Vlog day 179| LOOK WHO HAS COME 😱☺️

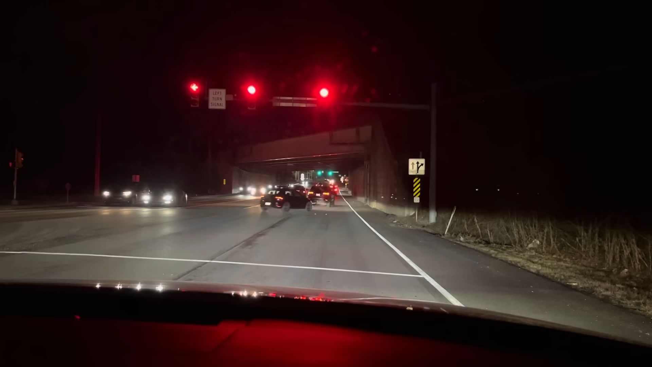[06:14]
देयर इज अ होल फ्रिकिंग पुलिस स्टेशन। अच्छा, ये हमें देख के ये बनाया था इन्होंने। वाह वाह वाह वाह वाह वाह वाह।
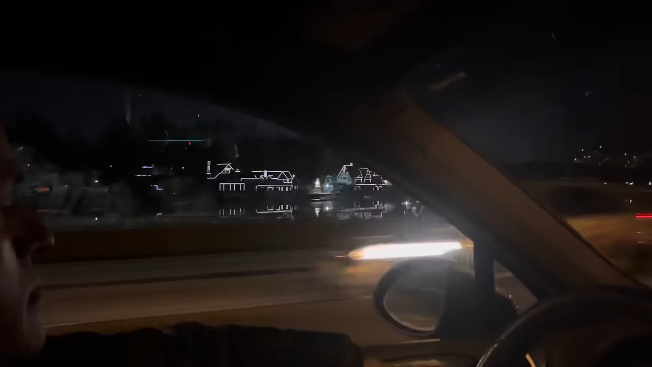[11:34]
तो तकरीबन आधा घंटा पहले फिर हम वहां से उनके घर से निकले, क्योंकि एयरपोर्ट 45 मिनट्स दूर है उनके घर से।
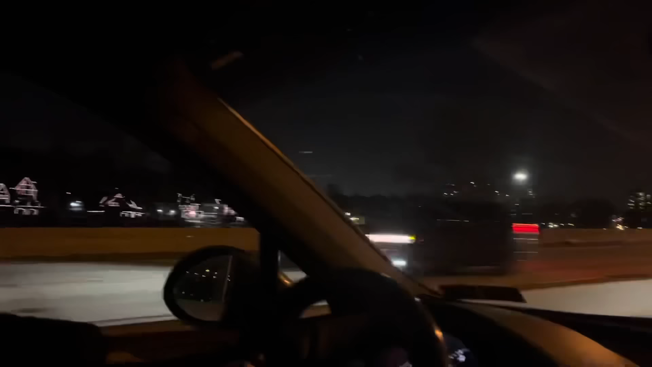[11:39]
और ये हम जैसा कि आप देख सकते हैं फिलाडेल्फिया के डाउनटाउन से गुज़र रहे हैं,
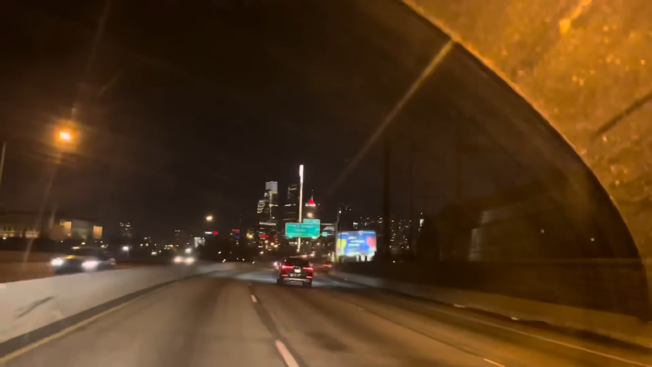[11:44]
बहुत ही खूबसूरत डाउनटाउन है। और रात को तो स्पेशली लाइटें दे आर फैबुलस। और फिलाडेल्फिया बहुत सारे लोगों को पता भी होगा कि एक ज़माना था कि ये अमेरिका का कैपिटल भी था। और इट्स अ वेरी वेरी ब्यूटीफुल प्लेस।